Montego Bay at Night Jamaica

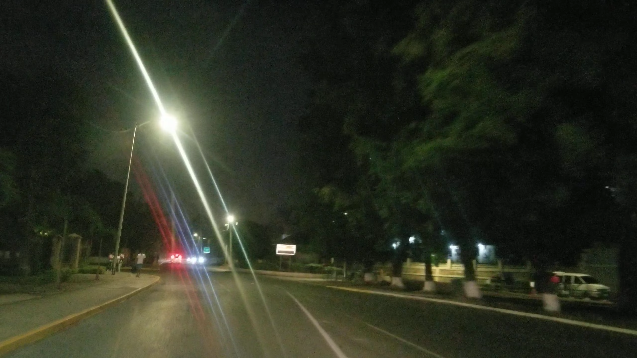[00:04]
Somebody had left a comment asking us to make a video at night. So we are in Montego Bay tonight and we are actually driving on the hip strip.
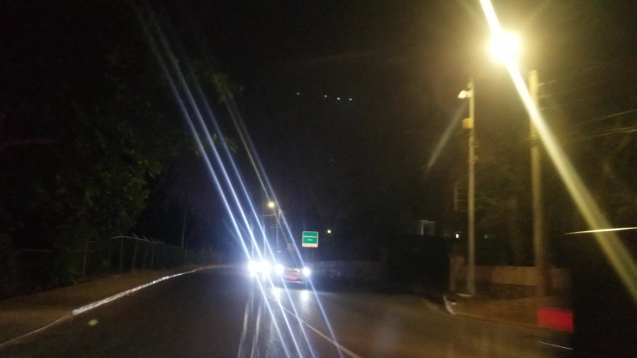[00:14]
So we're going to make a video at night and you guys tell us what you think. If you want to see more of them or if you like it, tell us what you think and we'll keep making them. So we're just trying it out tonight. So this is the hip strip. The correct name is Jimmy Cliff Boulevard in Montego Bay, Jamaica. We're driving towards the Sangster International Airport. So we're going from the hip strip to the airport.
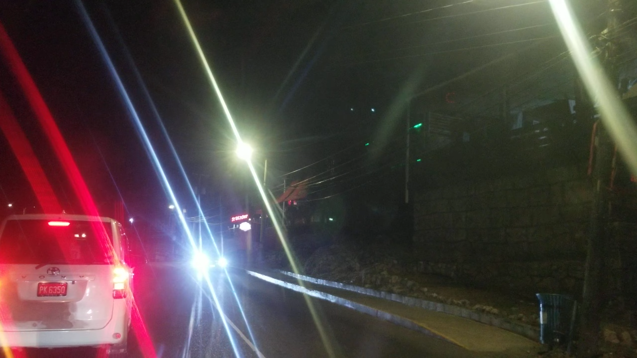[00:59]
Camera to see if we can do anything about the lights, the reflections, but